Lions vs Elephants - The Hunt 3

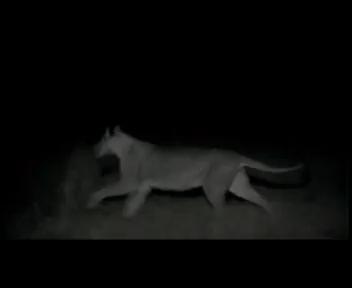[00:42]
One is an adult female left behind by her herd.
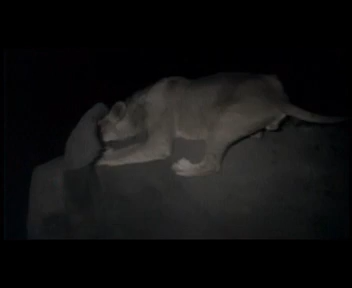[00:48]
For the lions, it's the ultimate challenge, a last desperate chance.